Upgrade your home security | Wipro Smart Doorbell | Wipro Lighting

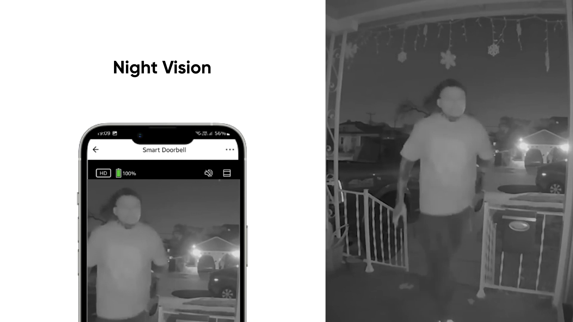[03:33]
You can see the person even during the night with an IR lens with switches automatically depending on natural light. The doorbell is very easy to install with a hassle-free wireless plug-and-play process.